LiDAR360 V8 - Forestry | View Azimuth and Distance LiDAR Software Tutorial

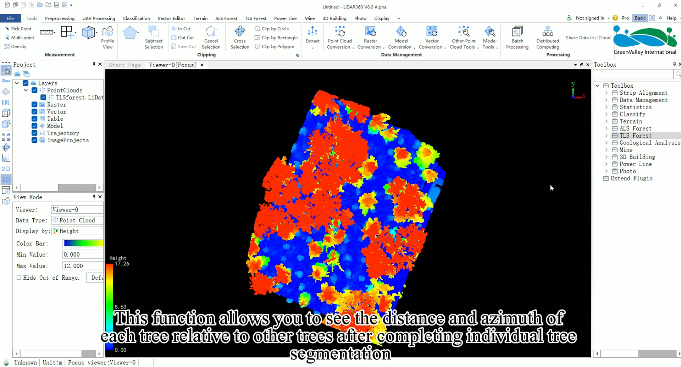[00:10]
Hello everyone, today I will introduce the view azimuth and distance function in the forestry module of LIDAR 360. This function allows you to see the distance and azimuth of each tree relative to other trees after completing individual tree segmentation which helps in locating trees during forestry operations. You can find this function in the TLS forest module in the toolbox and double click to open it.
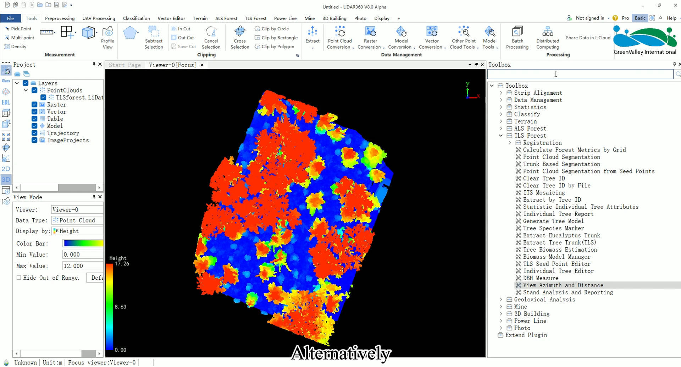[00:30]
Alternatively, you can directly search for view azimuth and distance in the toolbox and double click to open the tool.
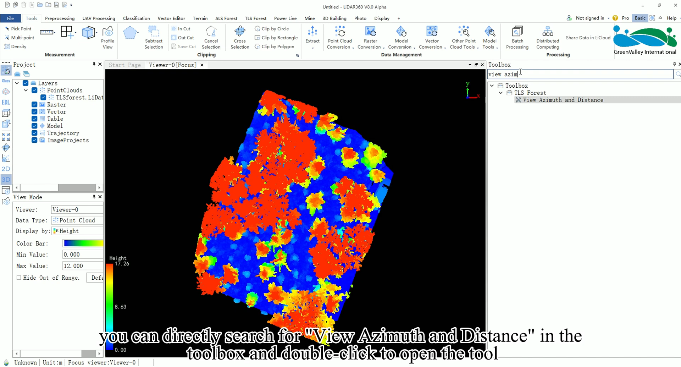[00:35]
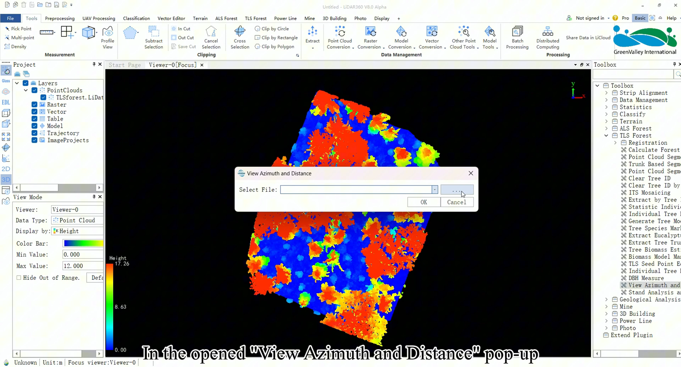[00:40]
In the opened view azimuth and distance pop-up, select the tree db file or csv file corresponding to the point cloud file and click ok to generate two windows,
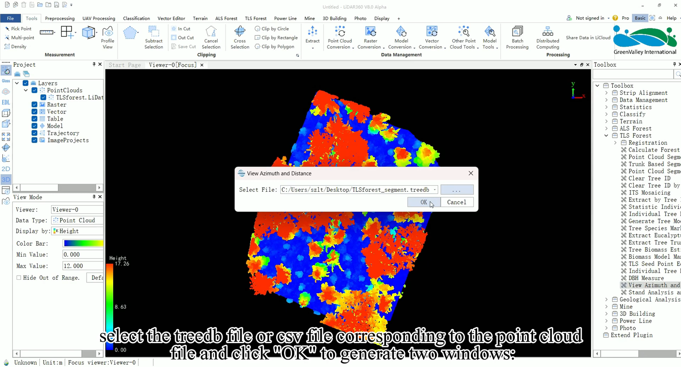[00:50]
the 2d plot win and the view azimuth and distance windows.
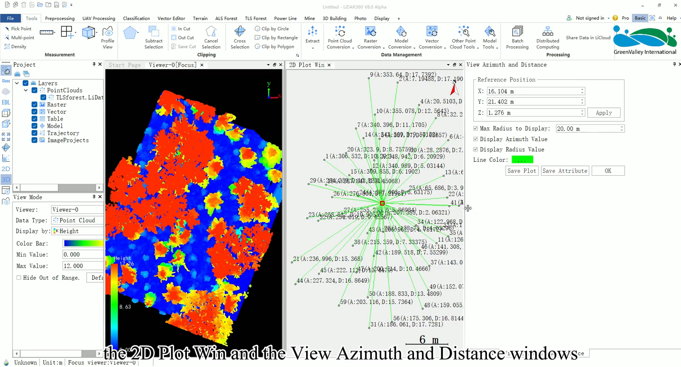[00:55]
The 2d plot win window is a
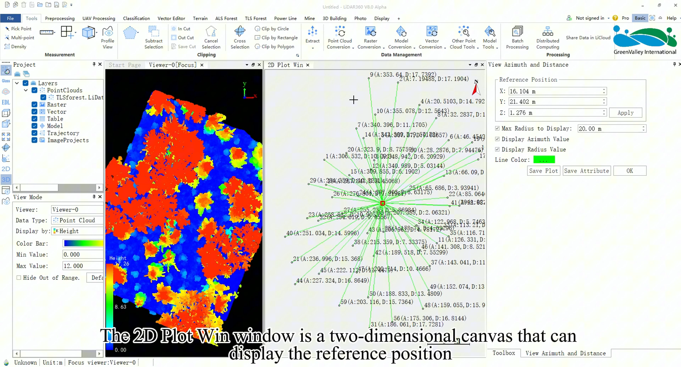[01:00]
two-dimensional canvas that can display the reference position,
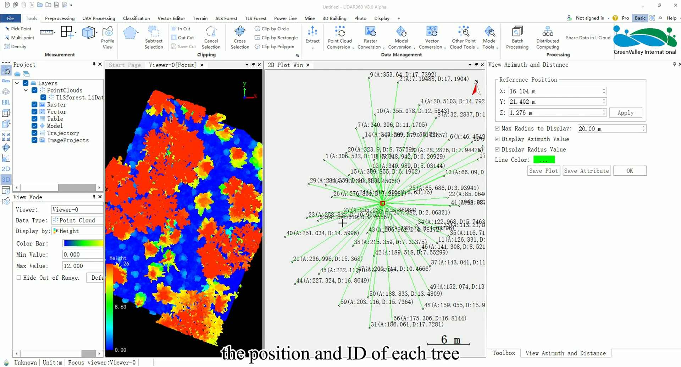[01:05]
the position and ID of each tree and the azimuth and distance of the trees relative to the reference point.
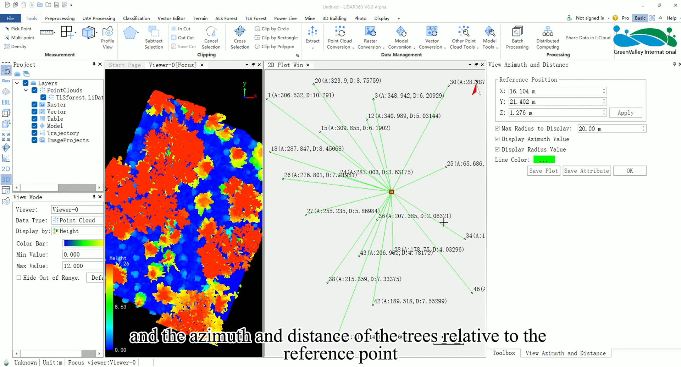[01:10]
In the function window, you can set the reference point and display information.
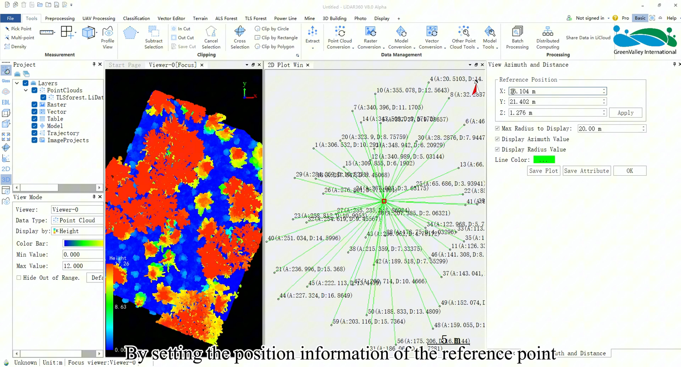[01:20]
By setting the position information of the reference point, the two-dimensional canvas will display the azimuth and
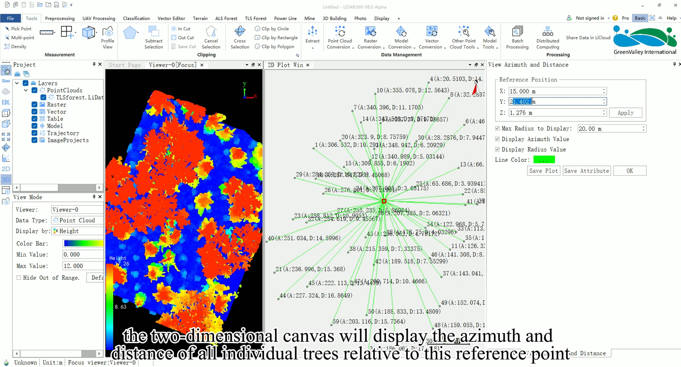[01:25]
distance of all individual trees relative to this reference point.
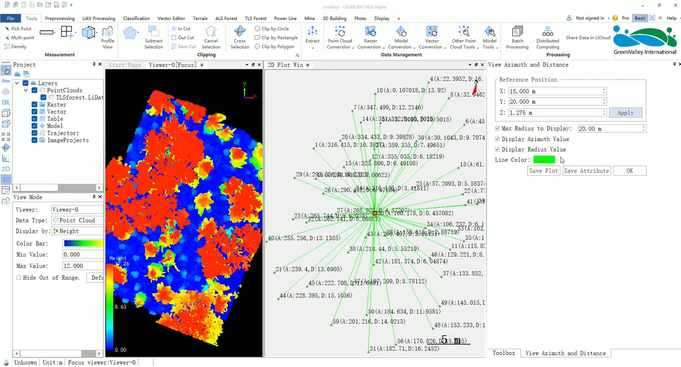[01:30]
The reference point will be shown as a red box in the window and the position of the reference point will be updated after setting the reference position and clicking apply.
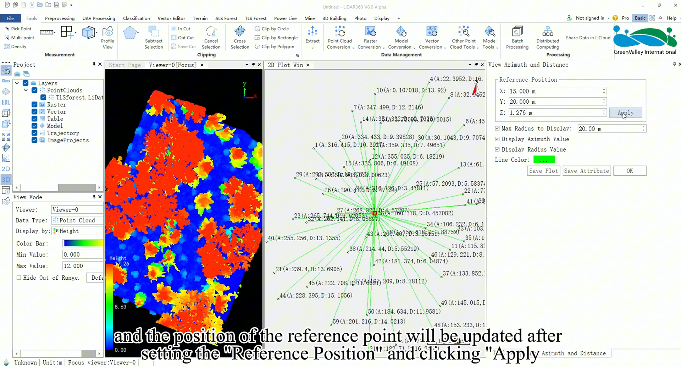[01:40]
You can set the max radius as distances. When this parameter is checked, individual trees within the set distance from the
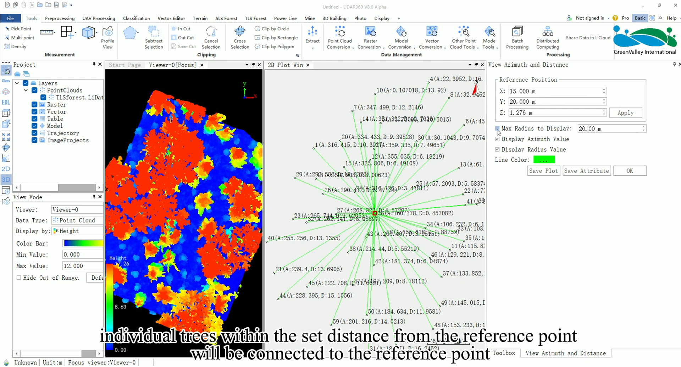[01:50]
reference point will be connected to the reference point.
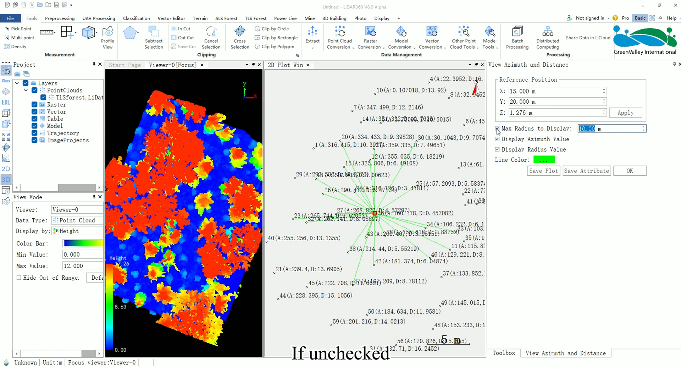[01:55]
If unchecked, the distance lines of all individual trees relative to the reference point will be displayed.
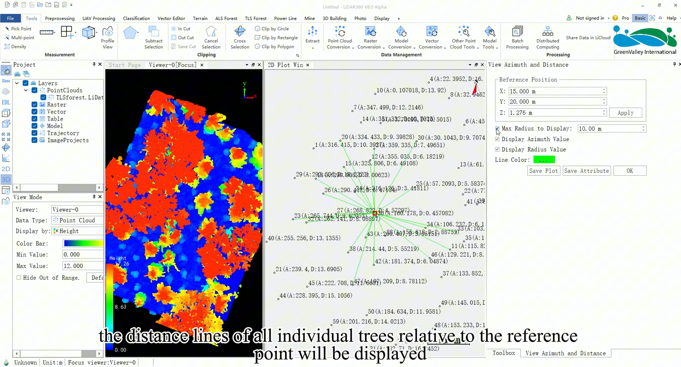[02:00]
The color of the distance lines can be customized through the line color setting.
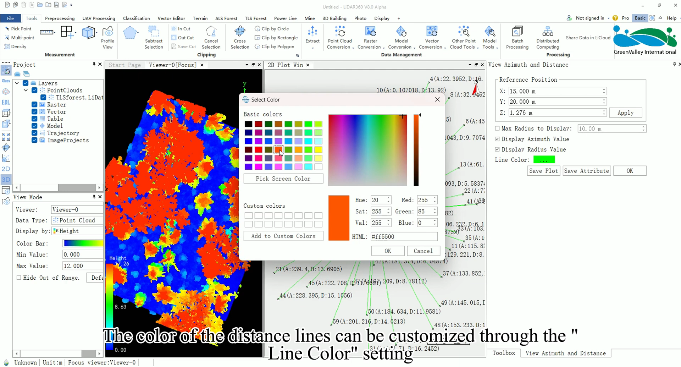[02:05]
Additionally,
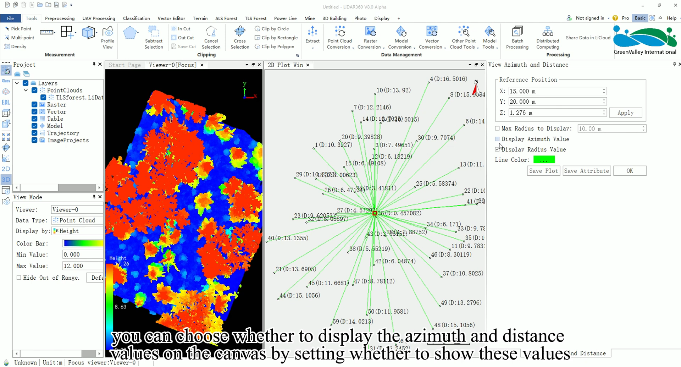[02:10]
you can choose whether to display the azimuth and distance values on the canvas by setting whether to show these values. After completing the above steps as needed,
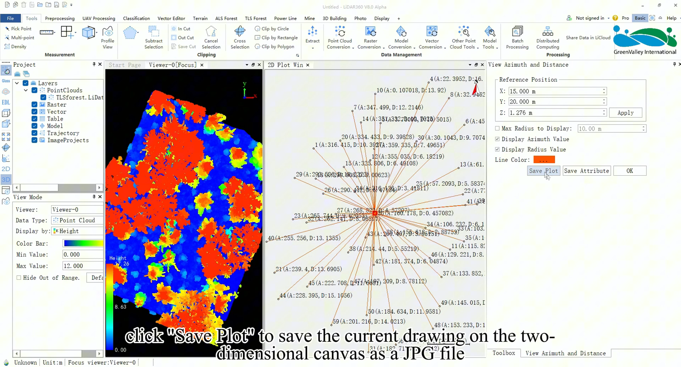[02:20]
click Save Plot to save the current drawing on the two-dimensional canvas as a JPG file and click Save Attribute to save the azimuth and distance as a CSV file.